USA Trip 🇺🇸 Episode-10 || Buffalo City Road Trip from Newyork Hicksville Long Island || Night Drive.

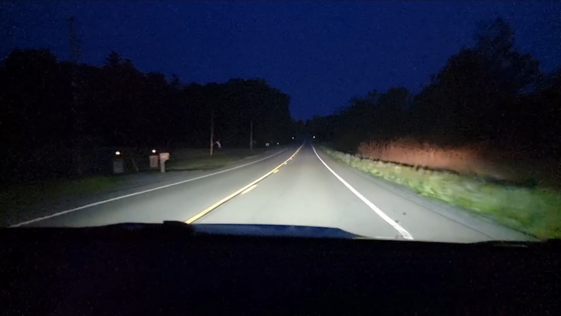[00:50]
অসম রোডস গাইজ, অসম রোডস। সকাল হবে হবে করছে, সময় হলো সকাল 5টা, সারা নাইট আমরা ড্রাইভ করে কাটিয়ে দিয়েছি, মাঝখানে অনেক কটা ছোটো ছোটো ব্রেকও নিয়েছি, কোনো অসুবিধা কিছু হয়নি। আশা করা যায় 6:30টার মধ্যে আমরা নায়াগ্রা পৌঁছে যাবো,